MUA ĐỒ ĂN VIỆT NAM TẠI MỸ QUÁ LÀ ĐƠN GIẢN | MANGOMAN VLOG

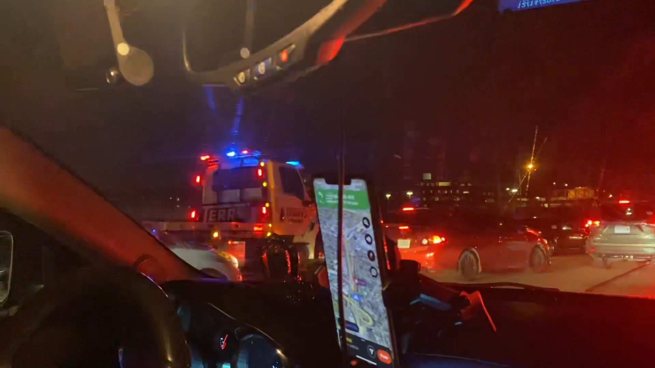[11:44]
Và trên đường về có thêm tai nạn xe nè mọi người Tai nạn ở trên đường cỡ tóc á cho nên quên cái cá tóc nó kẹt luôn May là người ngồi trong xe không bị gì á Và cũng hơn 30 phút thì mình cũng có thể vượt qua khỏi cái chỗ này Cảm ơn các bạn đã có hết video của mình Và đừng quên nhớ like và subscribe cho mình nha Để mình có động lực ra tiếp video tiếp theo Hẹn gặp lại các bạn ở vlog mà lần đầu tiên mình gặp Tuyết nha Bye bye mọi người